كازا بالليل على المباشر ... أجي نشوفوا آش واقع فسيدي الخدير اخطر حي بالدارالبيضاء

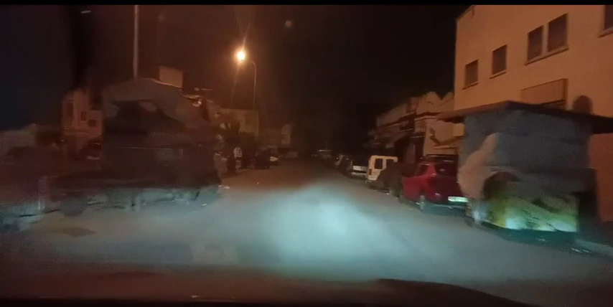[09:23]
نواصل الجولة ديالنا من منطقة الحي الحسابي اللي كتعرف واحد الهدوء وطمأنينة كيف كتابعو مباشرة على قناتكم شوف تيفي.
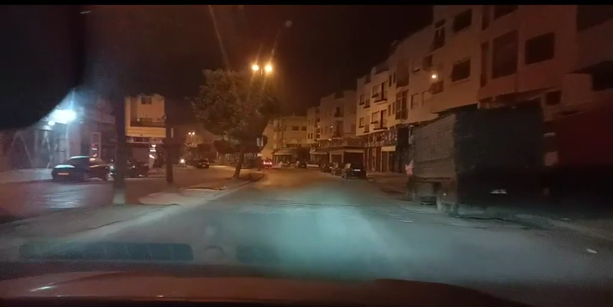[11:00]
بالفعل كازا خاوية في هذا الأثناء،
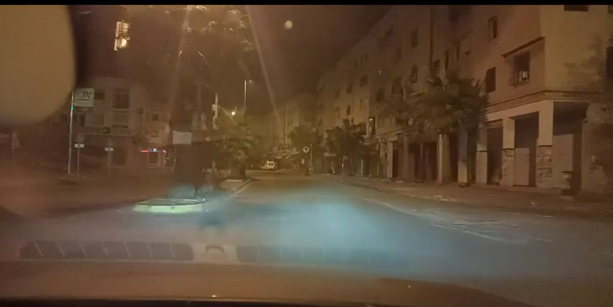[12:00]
ديال الاضاءه، سياره جديده يعني كاين فيها الاناره قويه.
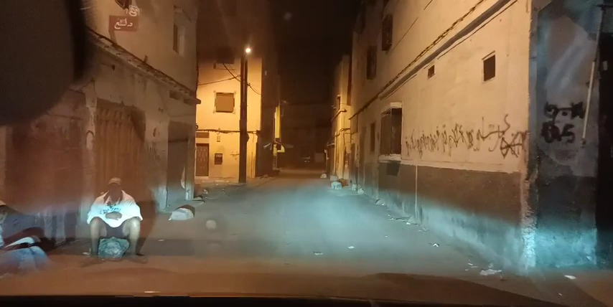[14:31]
كيف كتعبوا معنا مشاهدينا الكرام. هذا هو سيد الخادير
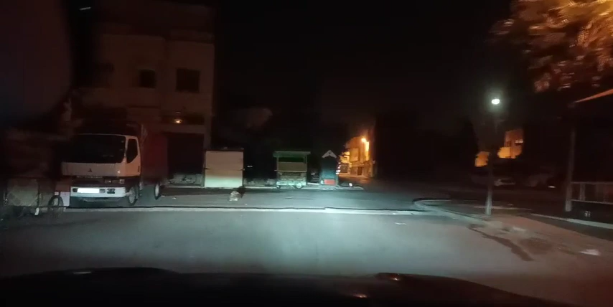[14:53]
بمنطقة الحي الحسني بمدينة الدار البيضاء.
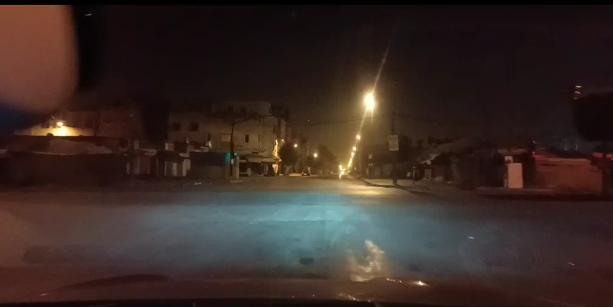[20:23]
إذا كيف قلنا أحد أخطر الأحياء سابقا، سيد الخدير كينعم بهدوء لم يسبق له مثيل. هذه ماشي أنا اللي كنقولها، كيف تابعتوا معنا منين الناس ديال الوقاية المدنية ما بغاوش يهزوا هذيك المتشردة، حنا درنا قمنا بالعمل ديالنا.